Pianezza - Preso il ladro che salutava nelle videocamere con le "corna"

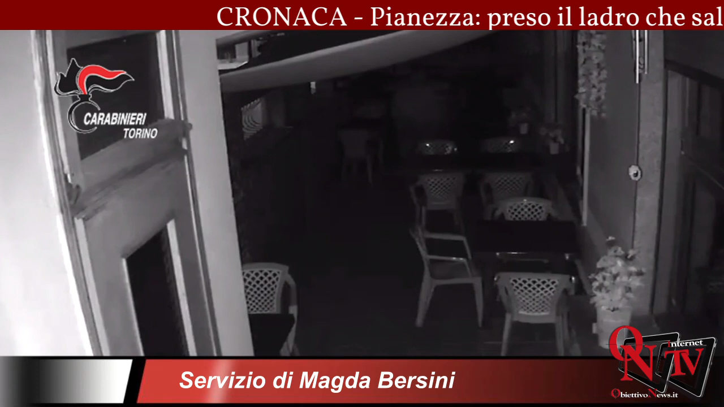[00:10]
Dopo un furto ha guardato la telecamera e ha salutato con il gesto delle corna.
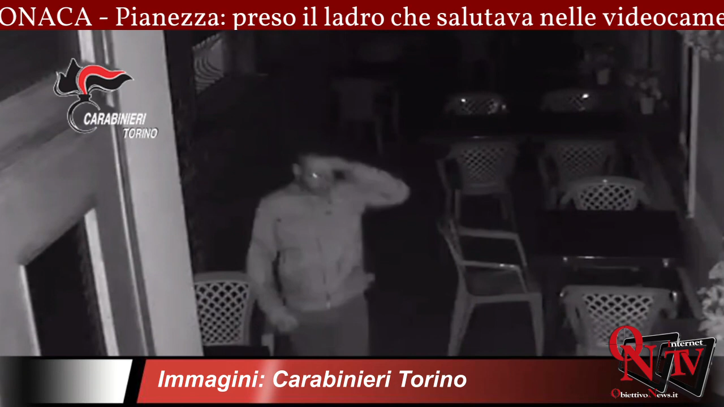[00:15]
L'uomo è stato identificato e arrestato.